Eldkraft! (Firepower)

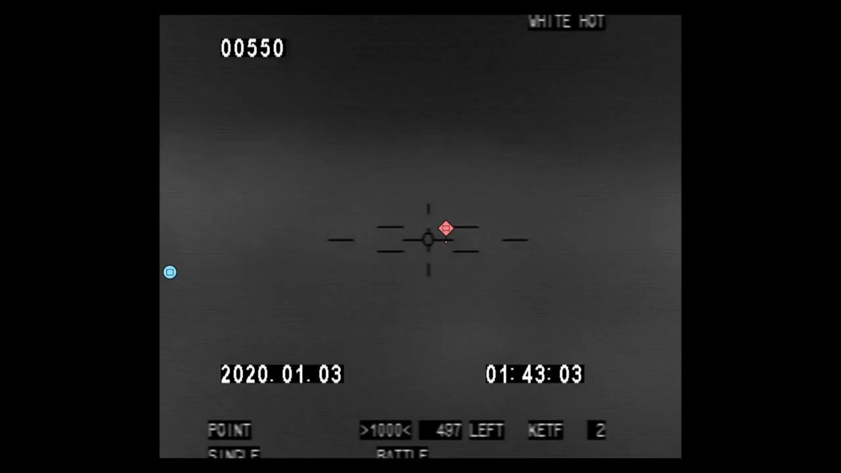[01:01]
the rest of the units and is exported to the gunner's site, who also see the position of Blue Force units.
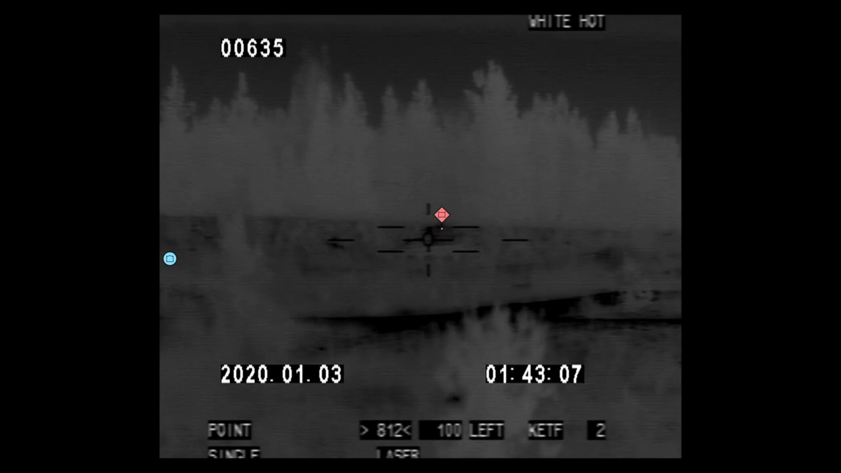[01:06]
Based on the enemy position and the information of the 3D map,
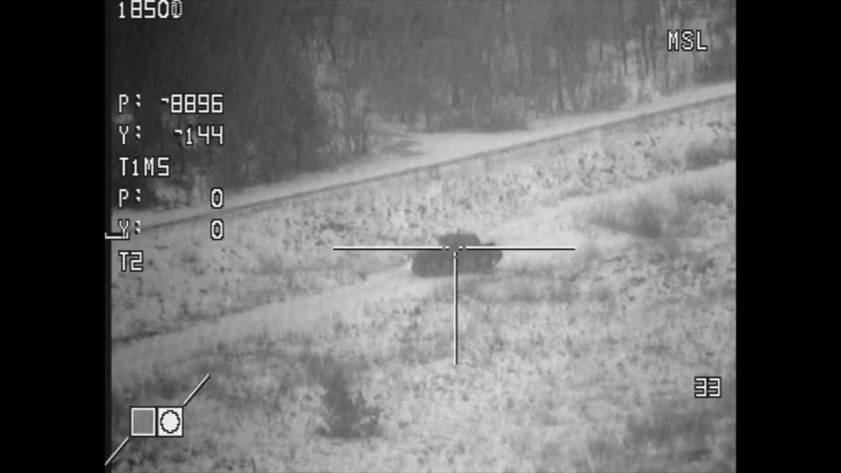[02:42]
The target has now lost its APS system, and CV-90 chooses to engage the target with a missile to destroy it.